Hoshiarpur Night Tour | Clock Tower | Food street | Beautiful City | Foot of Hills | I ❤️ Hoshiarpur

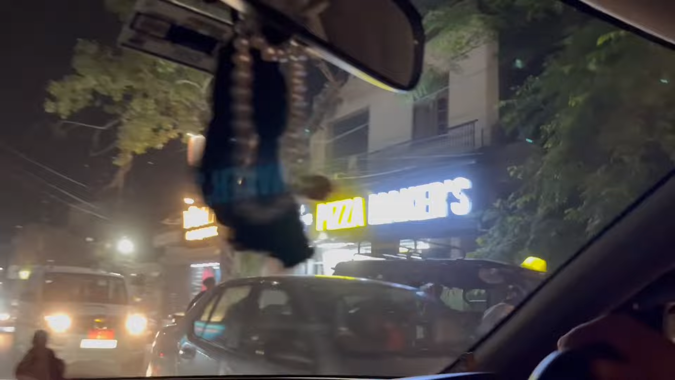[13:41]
ਖੋਲ ਚੁੱਕਾ ਜੀ ਹੁਸ਼ਿਆਰਪੁਰ ਚ ਕੱਲ ਹੀ ਓਪਨਿੰਗ ਹੋਈ ਇਹਨਾਂ ਦੀ ਕਿਆ ਬਾਤ ਹੈ ਗਿਆ ਸੀ ਵਧੀਆ ਨਹੀਂ ਭਾਜੀ ਹਲੇ ਟਰਾਈ ਕਰਨਾ ਆਪਾਂ ਜਸਟ ਬਾਹਰੋਂ ਹੀ ਦੇਖਿਆ ਸੀਗਾ ਡੀ ਜੇ ਵਗੈਰਾ ਲਾਇਆ ਹੋਇਆ ਸੀ ਹਲੇ ਇਹਨਾਂ ਨੇ ਅਤੇ ਵਧੀਆ ਸੀਗਾ
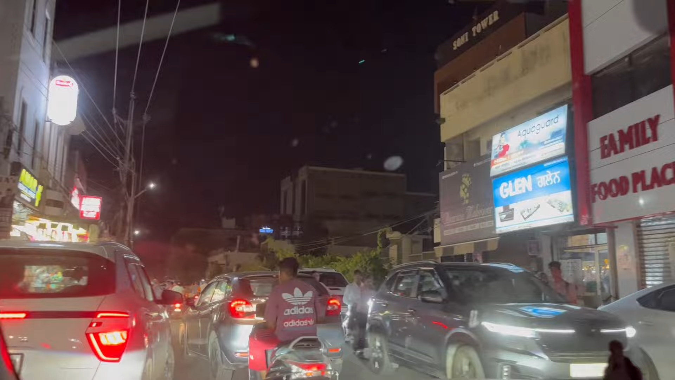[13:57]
ਸਰਤਾਜ ਬੇਕਰੀ ਦੇ ਬਾਹਰ ਪਹੁੰਚ ਚੁੱਕੇ ਹਾਂ ਆਪਾਂ ਉਹ ਕਿਆ ਬਾਤ ਹੈ ਯਾਰ ਡੈਕੋਰੇਸ਼ਨ ਬੜੀ ਘੈਂਟ ਕੀਤੀ ਹੋਈ ਇਹਨਾਂ ਨੇ ਤਾਂ
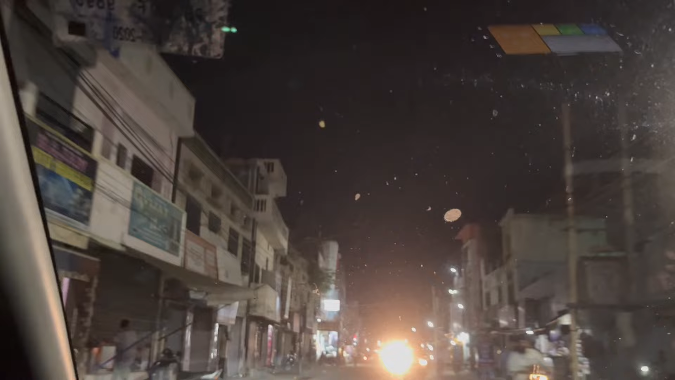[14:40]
ਫਗਵਾੜਾ ਚੌਂਕ ਨੂੰ ਜਾ ਰਹੇ ਹਾਂ ਜੀ ਪ੍ਰਤਾਪ ਪ੍ਰਵੀਨ ਸਟੋਰ ਦੇ ਬਾਹਰੋਂ ਹੋ ਕੇ
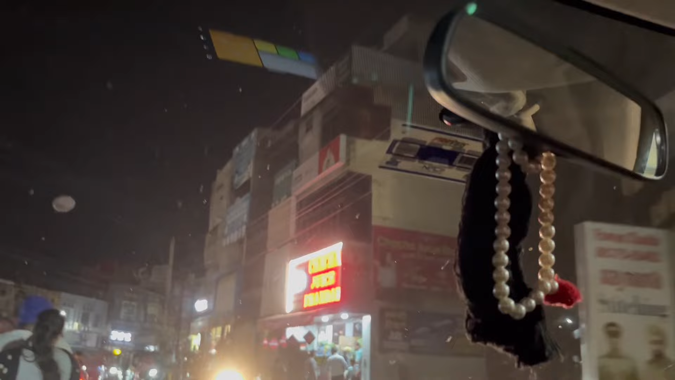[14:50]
ਯਾਰ ਜੂਸ ਵਾਲੇ ਦੇ ਬਹੁਤ ਰਸ਼ ਹੁੰਦਾ ਚਾਚਾ ਜੀ ਮੈਂ ਟਰਾਈ ਨਹੀਂ ਕੀਤਾ ਕਿੱਦਾਂ ਟਰਾਈ ਕੀਤਾ ਤੁਸੀਂ ਬਹੁਤ ਵਧੀਆ
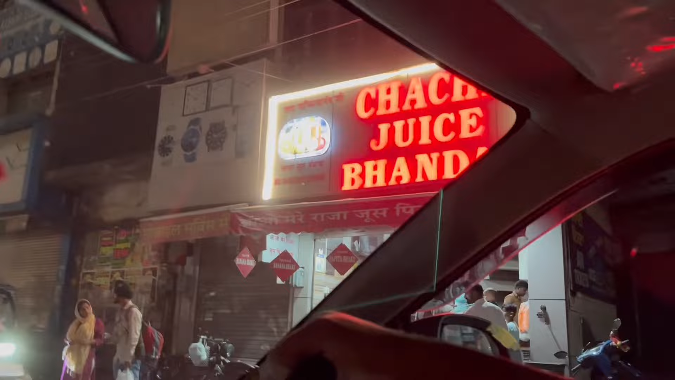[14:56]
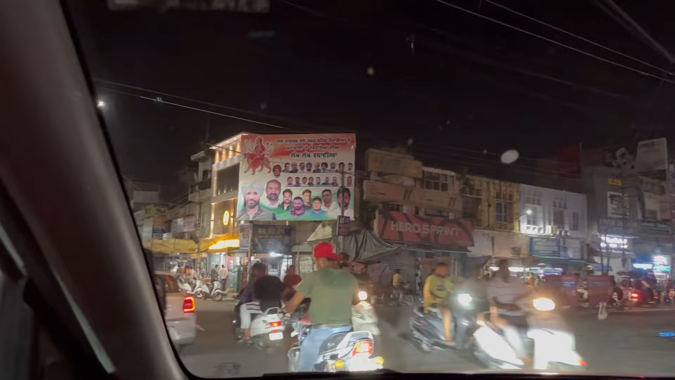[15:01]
ਲਓ ਜੀ ਫਗਵਾੜਾ ਚੌਂਕ 'ਚ ਪਹੁੰਚ ਚੁੱਕੇ ਹਾਂ ਜੀ ਬੰਗਾਲੀ ਵਾਲਾ ਚੌਂਕ ਕਹਿ ਦਿੰਦੇ ਸਾਰੇ ਜਾਣੇ ਵੈਸੇ ਤਾਂ ਤੇ ਨਹੀਂ ਭਾਜੀ ਅਸੀਂ ਫਗਵਾੜਾ ਚੌਂਕ ਹੀ ਫਗਵਾੜਾ ਚੌਂਕ ਲਓ ਜੀ ਫਰੈਂਡਸ
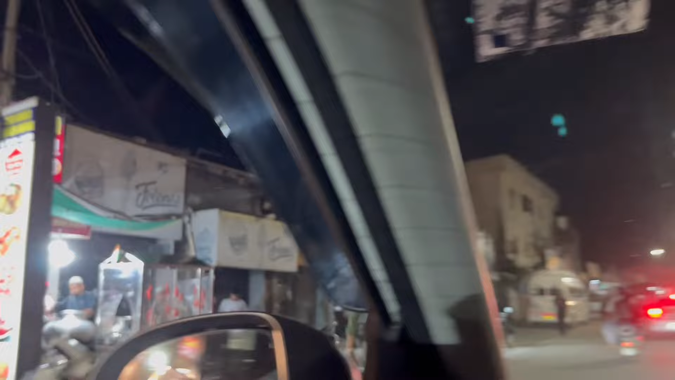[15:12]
ਆਪਾਂ ਬੋਲਗਾ ਸਟੂਡੀਓ ਦੇ ਬਾਹਰ ਆ ਗਏ ਹਾਂ ਜੀ ਮਸ਼ਹੂਰ ਪੁਰਾਣੀ ਸਭ ਤੋਂ ਪੁਰਾਣੀ ਇਸ ਟਾਈਮ ਫੋਟੋਗ੍ਰਾਫੀ ਦੀ ਦੁਕਾਨ ਇਹੀ ਆ ਹੁਸ਼ਿਆਰਪੁਰ 'ਚ
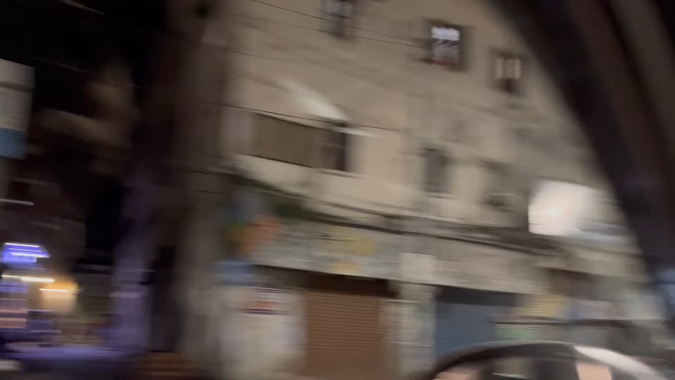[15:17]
ਔਰ ਬਹੁਤ ਵਧੀਆ ਫੋਰਨ
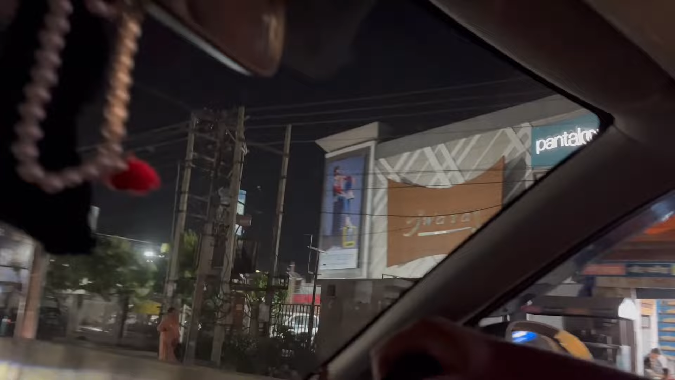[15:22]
ਥੀਏਟਰ ਜੋ ਮਰਜ਼ੀ ਆ ਯਾਰ ਕਿਸੇ ਟਾਈਮ 'ਤੇ ਇੰਨਾ ਕੁ ਚੱਲਦਾ ਸੀਗਾ ਨਾ ਠੀਕ ਆ ਤੁਹਾਡੇ ਕੋਈ ਸੀ ਉਦੋਂ ਠੀਕ ਹੈ ਜੀ ਮਸ਼ਹੂਰ ਦੁਕਾਨਾਂ ਜੀ ਲੈਮਨ ਸੋਡੇ ਦੀਆਂ ਠੀਕ ਆ ਭਾਜੀ ਠੀਕ ਆ ਸਾਡੇ ਕੋਈ ਸੀਗਾ ਤੁਸੀਂ ਤਾਂ ਦਵਾਇਆ ਸੀ ਉਹੀ ਤਾਂ ਗੱਲ ਆ ਵਧੀਆ
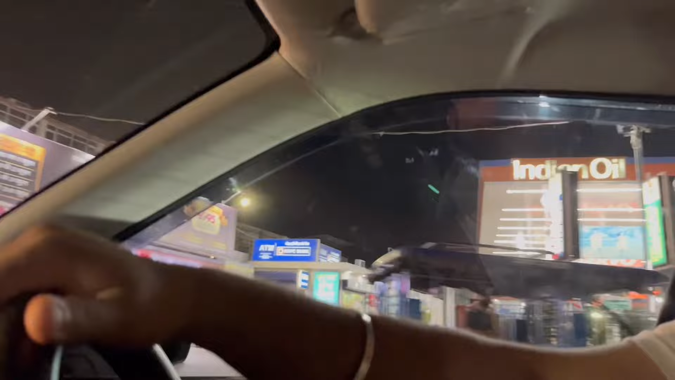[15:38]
ਬੰਦੇ ਨੂੰ ਨਾ ਪੁਰਾਣੀਆਂ ਆਪਣੀਆਂ ਚੀਜ਼ਾਂ ਨਹੀਂ ਭੁੱਲਣੀਆਂ ਚਾਹੀਦੀਆਂ ਯਾਰ ਇੱਥੇ ਪਾਨ ਵਾਲਾ ਬੜਾ ਮਸ਼ਹੂਰ ਆ ਇਹ ਗੁਲਸ਼ਨ
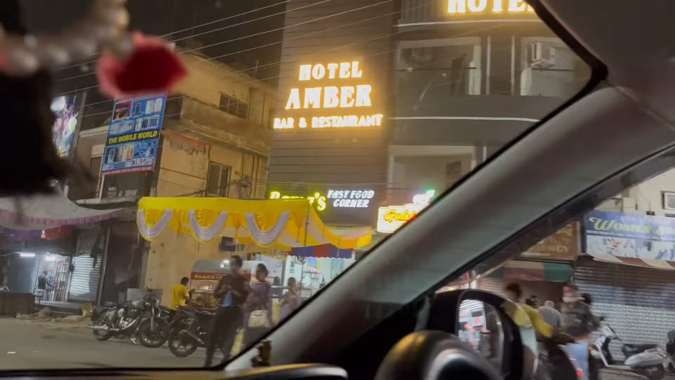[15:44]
ਪਾਨ ਕਿਹੜਾ ਆ ਭਾਜੀ ਤੁਸੀਂ ਇੱਥੇ ਹੀ ਤਾਂ ਰਹੇ ਆ ਤੁਹਾਨੂੰ ਨਹੀਂ ਪਤਾ ਉਹੀ ਤਾਂ ਗੱਲ ਆ ਮੇਰੇ ਬੱਸ ਸਟੈਂਡ ਹੁਸ਼ਿਆਰਪੁਰ ਦਾ
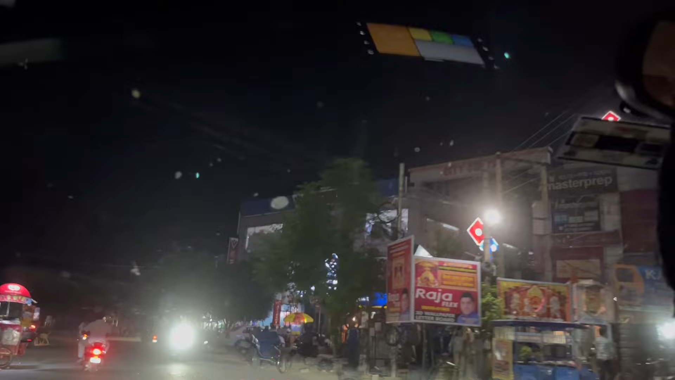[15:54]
ਦੇਖੇ ਸਿਟੀ ਸੈਂਟਰ ਦੇ ਅੰਦਰ ਪਾਓ ਜੀ ਅੱਛਾ ਅੰਦਰ ਪਾਈਏ ਹਾਂਜੀ
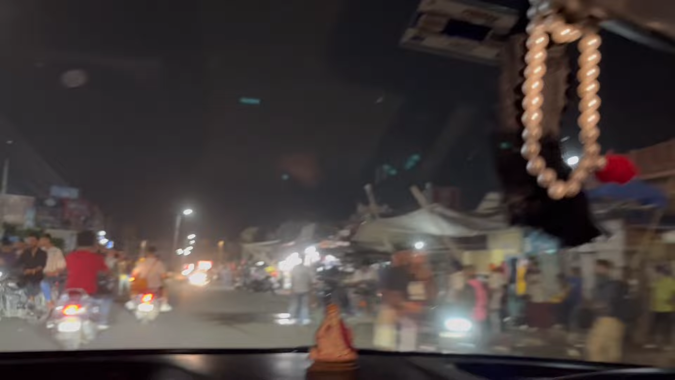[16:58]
ਬੰਗਾਲੀ ਸਵੀਟਸ ਦੇ ਰਸ਼ ਚੈੱਕ ਕਰੋ
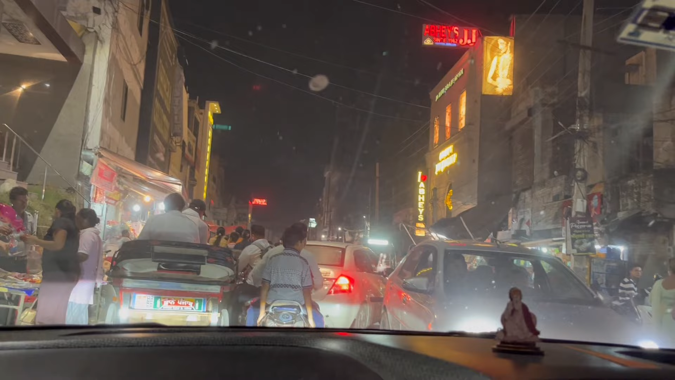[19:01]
ਹੋਰ ਆਸ਼ਾ ਉਹ ਲੋ ਉਹਨਾਂ ਨੇ ਵੀ ਉੱਧਰ ਮੋੜਨੀ ਲੋ ਹੁਣ ਵਿੱਚੋਂ ਫਸ ਗਏ ਆ ਅਸੀਂ ਨਿਕਲੇ ਯਾਰ ਟ੍ਰੈਫਿਕ ਚੋਂ ਪੰਜਾਬ ਊਟ ਹਾਊਸ ਤੋਂ ਬਾਹਰ ਪਹੁੰਚ ਚੁੱਕੇ ਹਾਂ ਬਹੁਤ ਟ੍ਰੈਫਿਕ ਸੀਗਾ ਯਾਰ
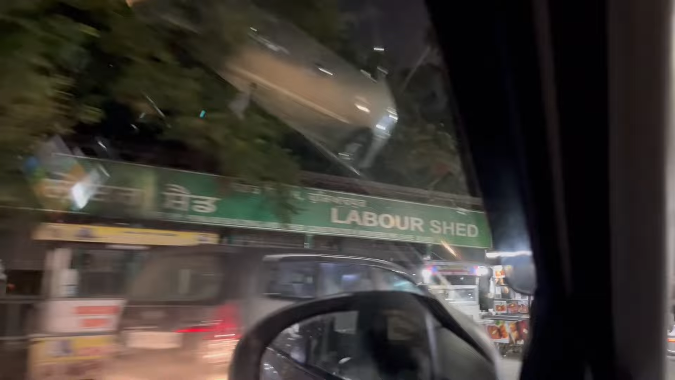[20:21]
ਫੂਡ ਸੀਟ ਪੂਰੀ ਹੋ ਗਈ ਲਓ ਜੀ ਸਵਰਨ ਮੈਡੀਕਲ
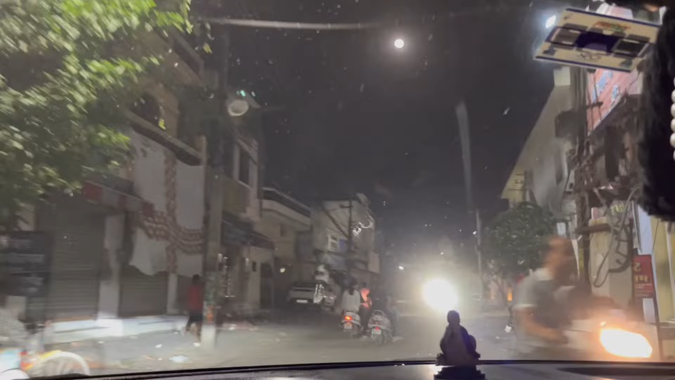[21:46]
ਰੈੱਡ ਰੋਡ ਇਹ ਜੀ ਹੁਸ਼ਿਆਰਪੁਰ ਦੀ ਰੈੱਡ ਰੋਡ
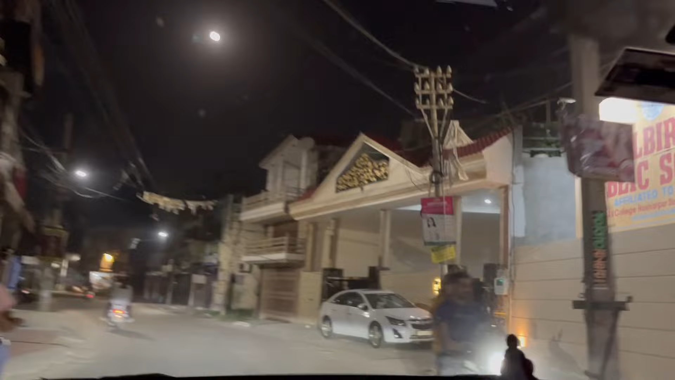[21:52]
ਘੁੰਮ ਕੇ ਆਪਾਂ ਫਿਰ ਮੇਨ ਪੁਆਇੰਟ ਤੇ ਆ ਚੁੱਕੇ ਹਾਂ ਜੀ ਸ਼ਿਮਲਾ ਪਹਾੜੀ ਚੌਂਕ ਤੁਹਾਨੂੰ ਦੱਸਿਆ ਸੀਗਾ ਜੀ ਡੀਲੈਕਸ ਬੇਕਰੀ